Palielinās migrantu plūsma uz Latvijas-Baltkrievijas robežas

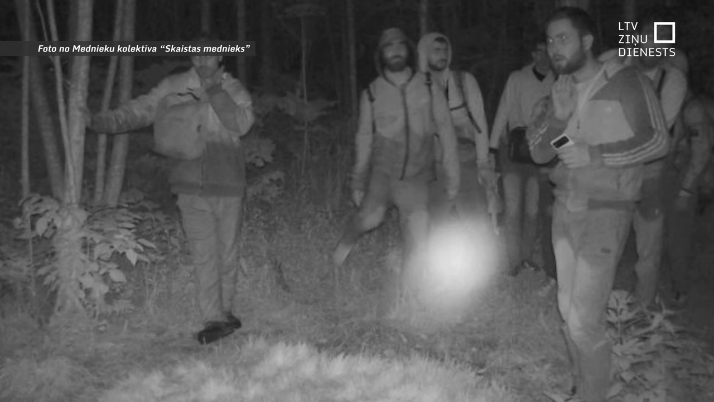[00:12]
Nesen vietējais mednieks meža kamerā zvēru piebarošanas vietā pamanīja kārtējos nelegālos robeža šķērsotājus. Viņš pateicam pašvaldības policijā, viņa nodauta informāciju robežsargi.